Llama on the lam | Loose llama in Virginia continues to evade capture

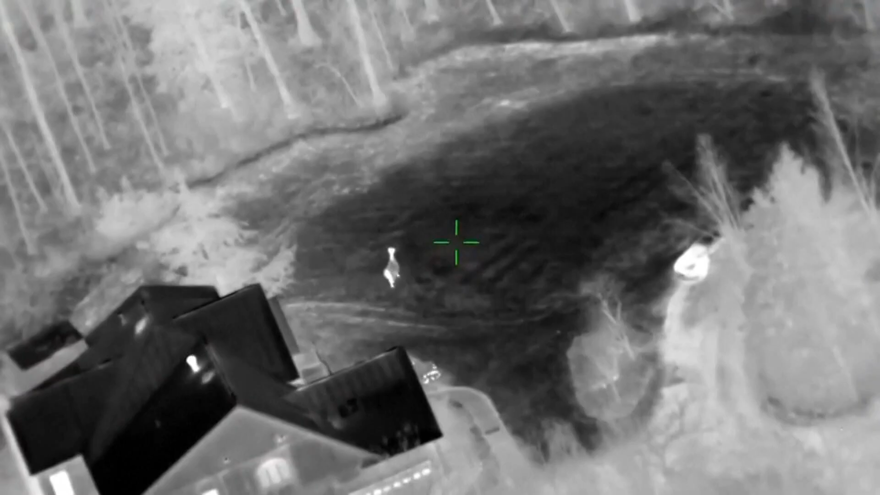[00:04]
We have some serious llama drama to talk about this morning.